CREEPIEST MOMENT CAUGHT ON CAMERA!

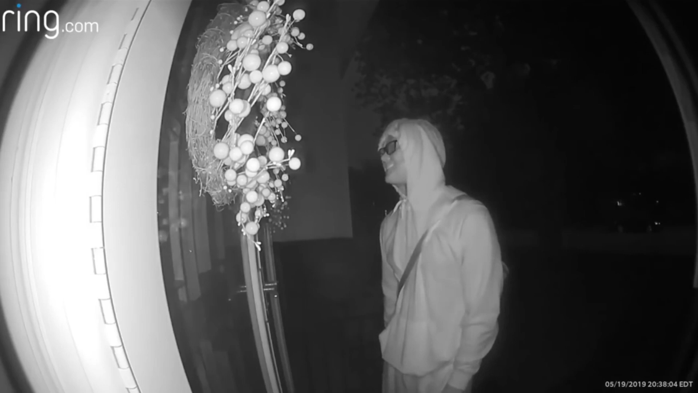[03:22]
बंदा रेंडम से कपड़े पहन के क्रीपी सी स्माइल लेके दूसरे ब